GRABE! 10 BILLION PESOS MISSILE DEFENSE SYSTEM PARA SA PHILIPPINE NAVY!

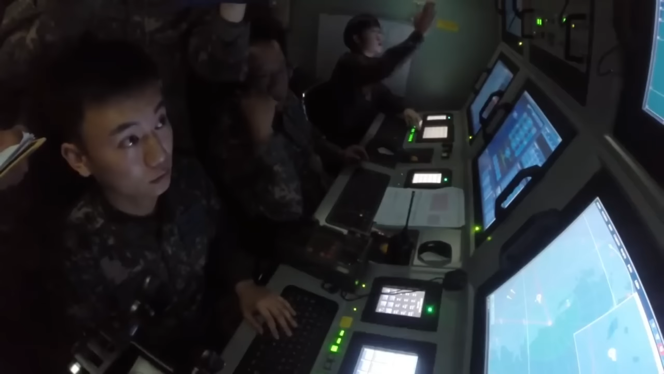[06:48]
Kaya nitong makadetect ng target sa layong 100 kilometers at makaintercept ng missile sa layong 40 kilometers.